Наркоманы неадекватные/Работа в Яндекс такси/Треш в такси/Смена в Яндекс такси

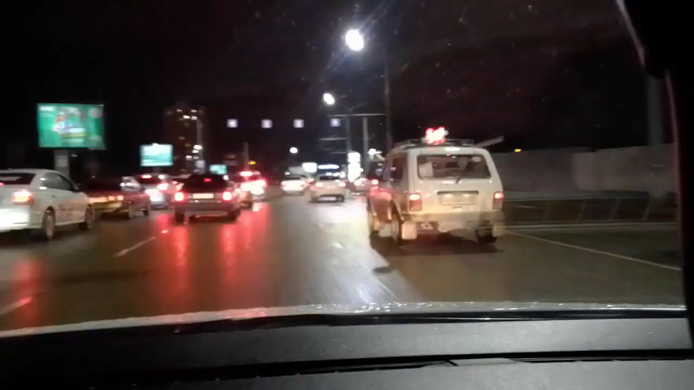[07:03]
Небан, у тебя регистратор тоже, да? Да, у меня здесь все. У меня камеры по кругу пишут. Выбирает, если меня снимает, реально. Да, она не снимает. Дорогу снимает.